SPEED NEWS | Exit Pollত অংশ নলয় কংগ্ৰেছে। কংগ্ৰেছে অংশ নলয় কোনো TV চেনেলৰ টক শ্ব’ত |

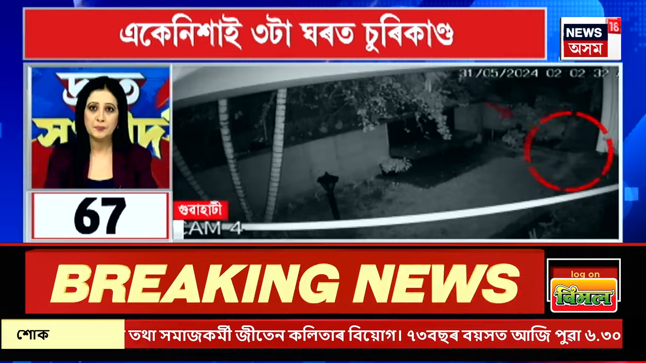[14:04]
চলাই চাফাই অভিযান চি চি টিভিত বন্দী হৈছে চুৰিকাণ্ডৰ দৃশ্য ঘটনা সন্দৰ্ভত দিছপুৰ থানাত এজাহাৰ দাখিল নেৰানেপেৰা বৰষুণৰ ফলত ঝানমাৰী ৰুদ্ৰনগৰত ভূমিস্খলন নিশাগৃহস্থ